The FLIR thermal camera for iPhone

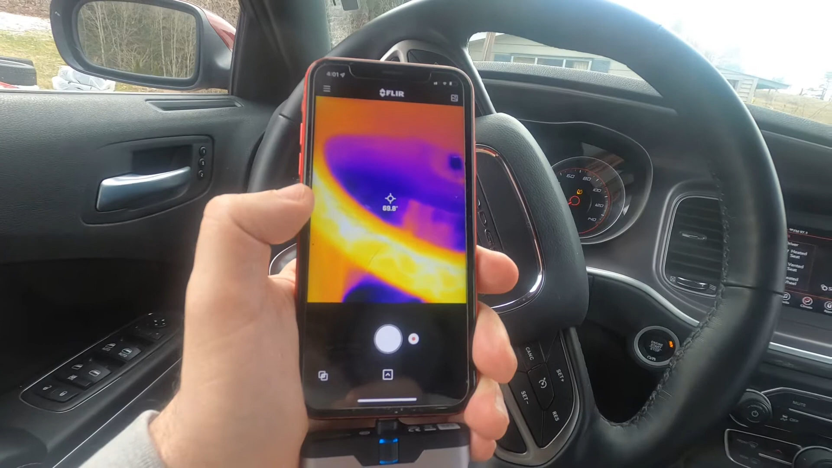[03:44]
all right guys well I just wanted to kind of give you a quick review on this um it's for the iphone 10 well I think it might work for any iphone but it is the FLIR
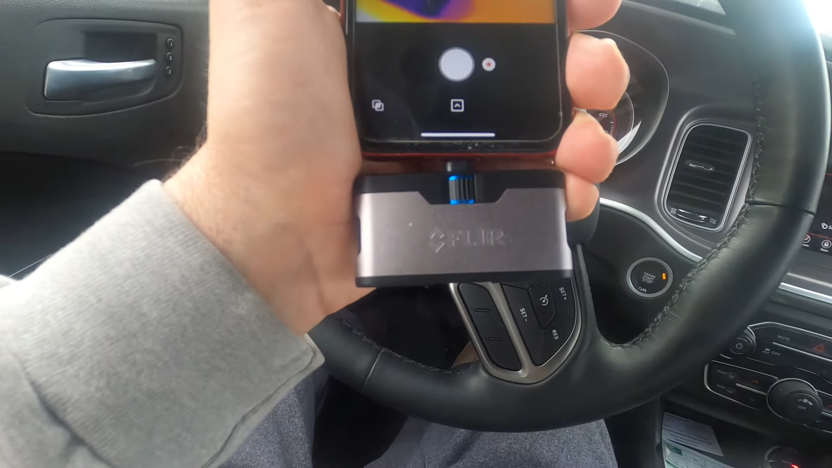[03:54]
uh one you can also change the clarity of it
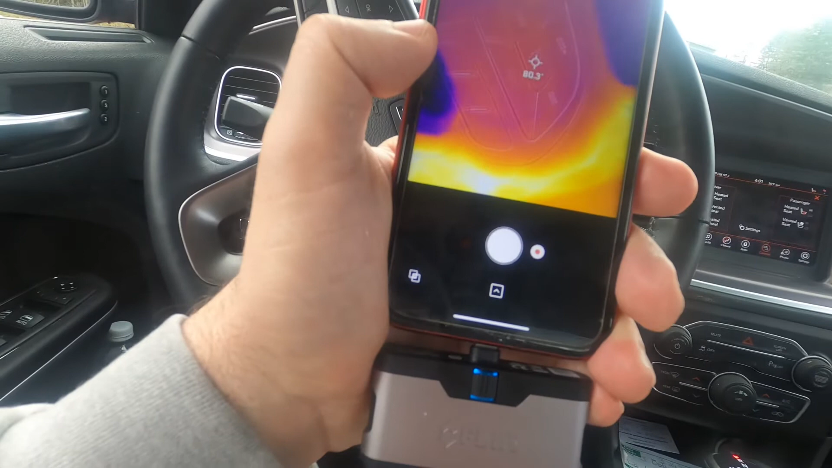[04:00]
but this is pretty plenty clear enough I can see all the buttons and what functions they do um
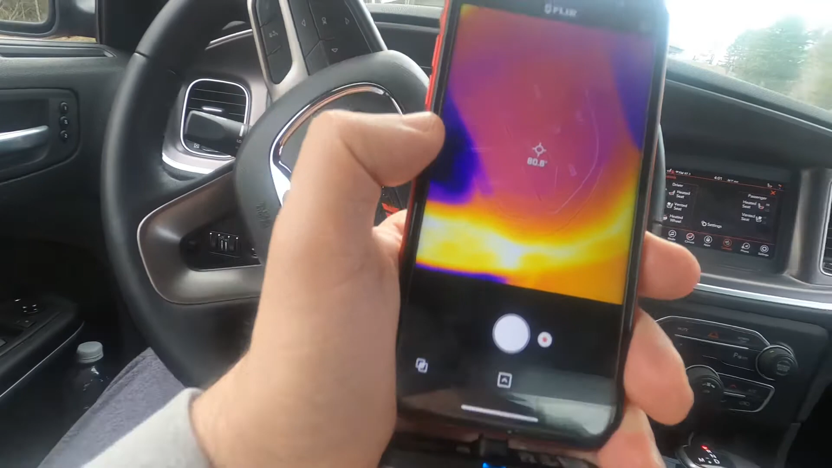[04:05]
you can like I said see all the heated features
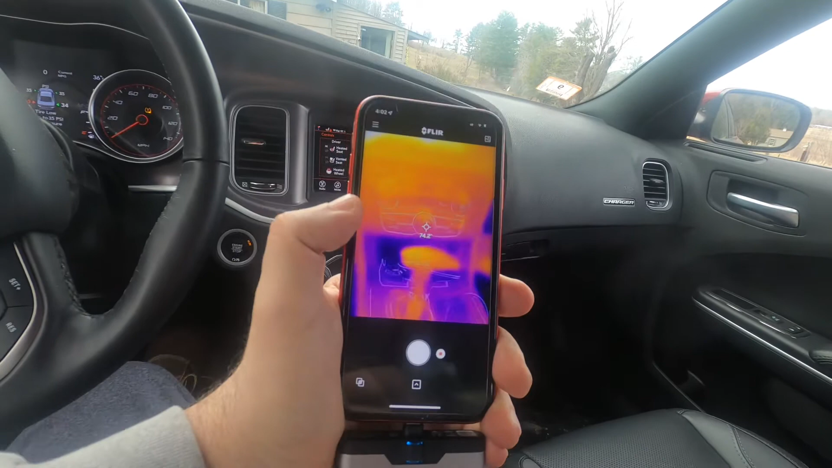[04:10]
and the actual temperature that it shows so you can see the steering wheel is completely heated